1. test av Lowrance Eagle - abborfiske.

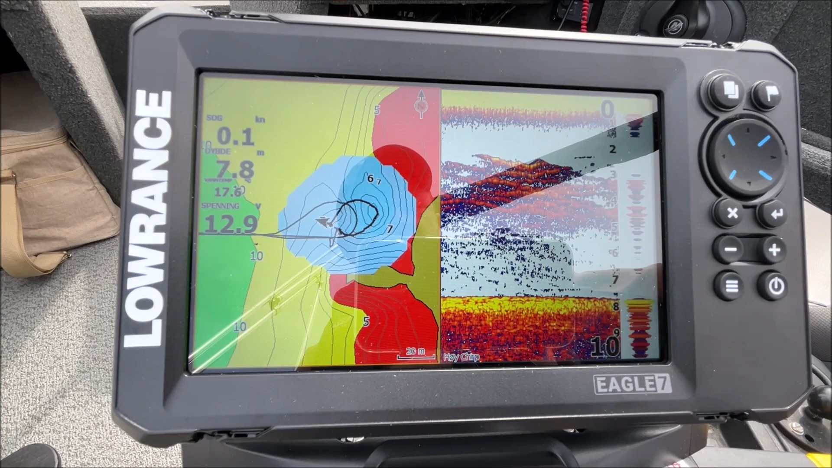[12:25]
On screen: speed 0.1 kn
Og så kan du selvfølgelig legge til et skjermvindu og tilpasse akkurat det du vil ha.
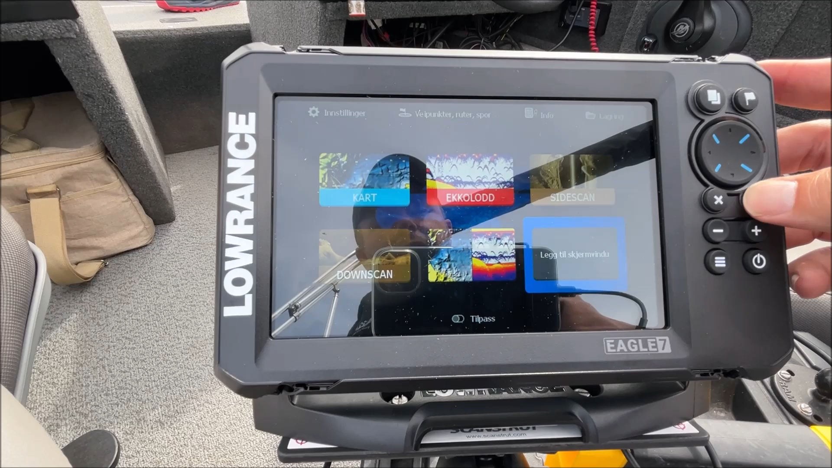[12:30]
Blande, la oss nå si at jeg vil ha sidescan.
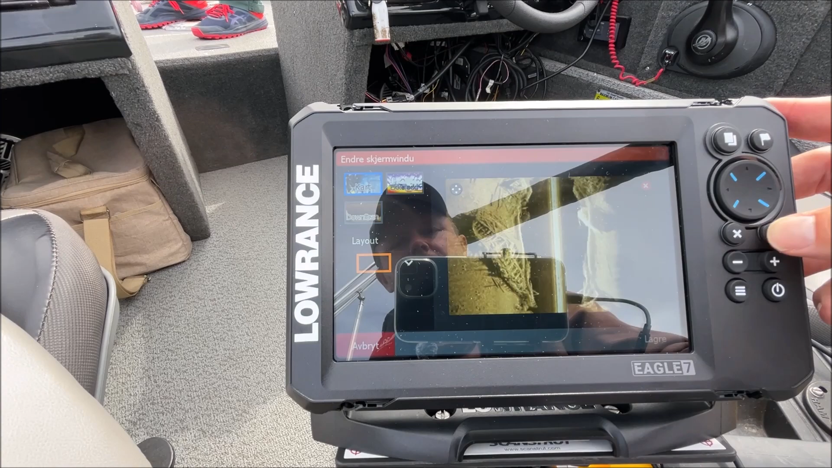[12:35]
Og så vil jeg ha kart, fordi at jeg driver og kjører rundt og leter etter noe.
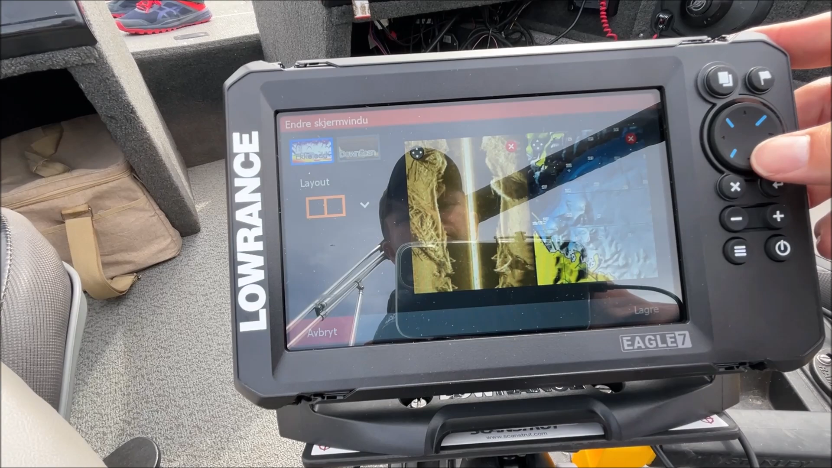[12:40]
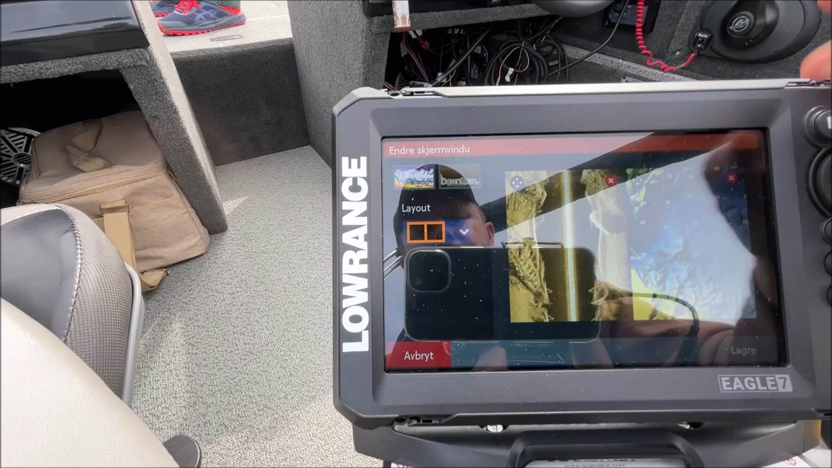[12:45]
Og så velger jeg i layout, så kan jeg velge hvordan dette skal orienteres.
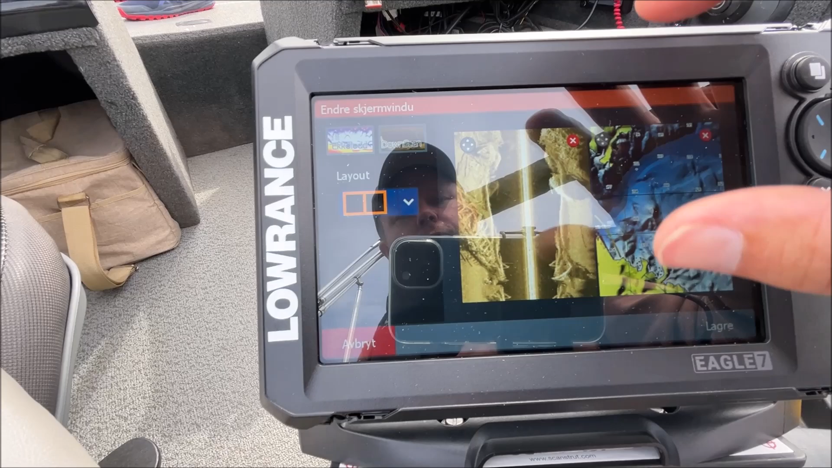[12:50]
For sidescan så er det jo skjermens bredde som er viktig, så der vil jeg typisk velge en layout som ser slik ut.
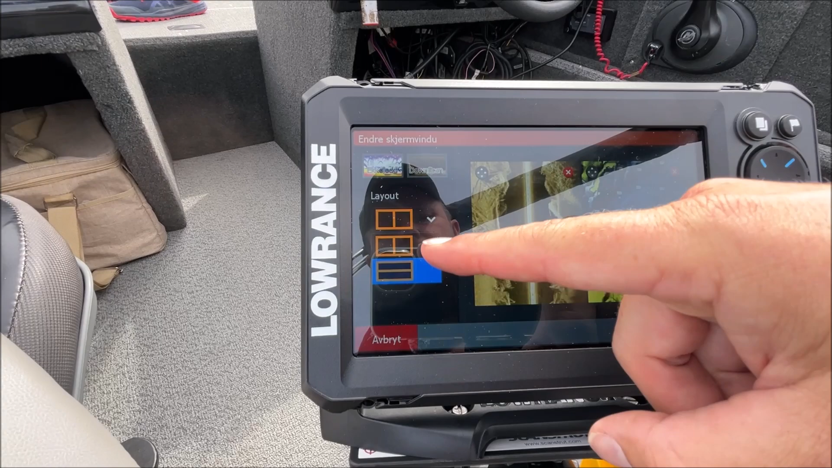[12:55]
Hvor det nettopp er bredden som, som kommer frem.
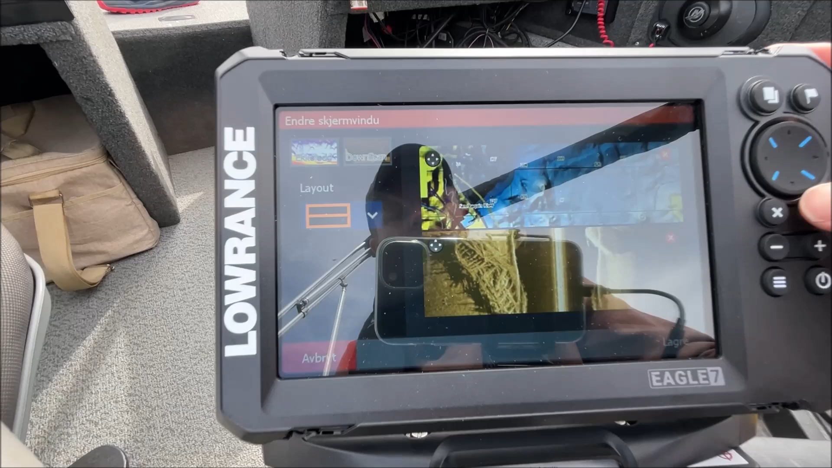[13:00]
Hvis vi nå kjører lagre på den.
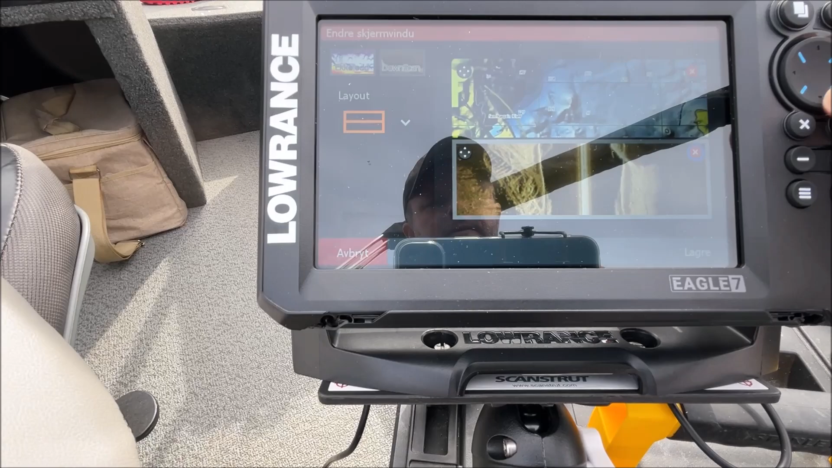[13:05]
Den der, lagre.
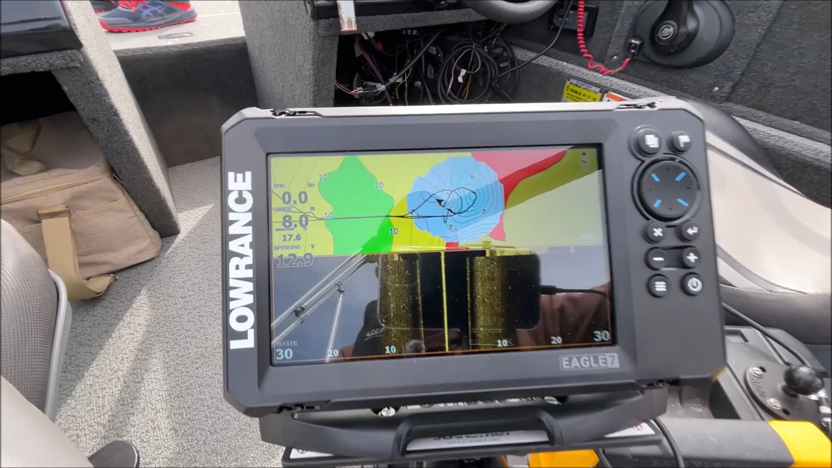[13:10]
Sånn, så sparker jeg den i gang. Akkurat nå så er ikke sidescan-bildet så veldig spennende siden vi ligger i ro.
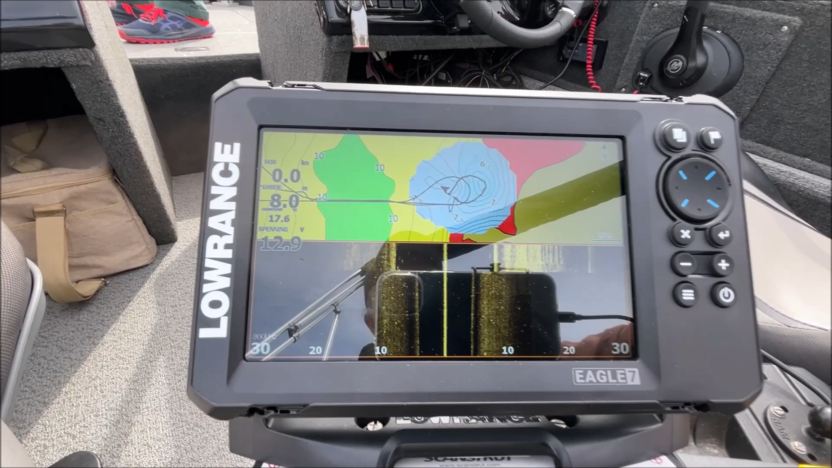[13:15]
Men vi skal titte litt mer på sidescan også etterpå.
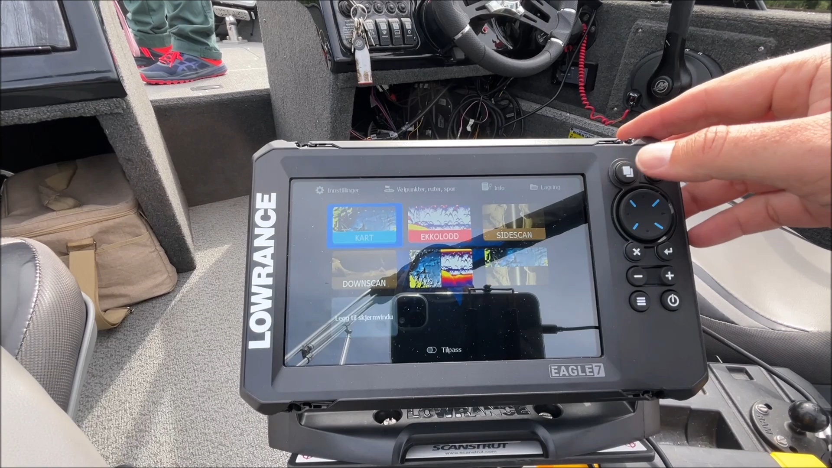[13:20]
Nå kan vi hoppe tilbake til 2D-ekkoloddet.
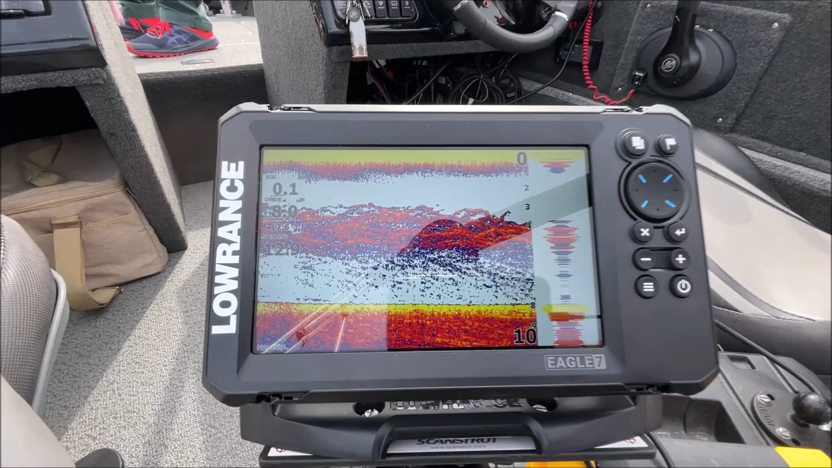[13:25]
Ja, det er fortsatt masse, masse byttefisk under, under båten her. Er det noe mer liv? Nei, det ble med den ene abboren altså.